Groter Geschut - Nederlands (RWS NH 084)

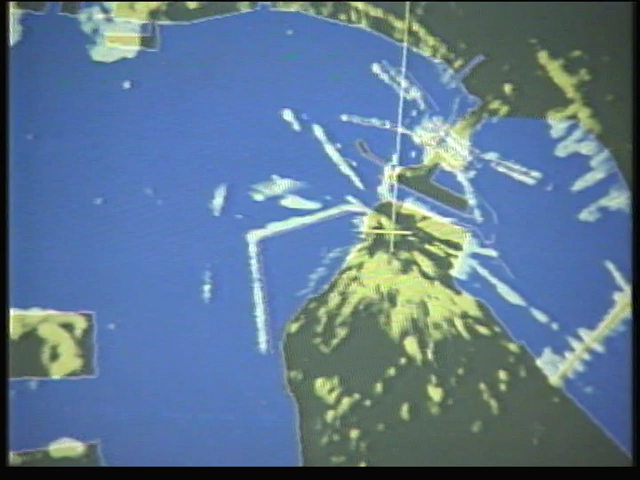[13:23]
En is ook het verkeersgeleidingssysteem operationeel dat het verkeer in keurige, veilige banen leidt.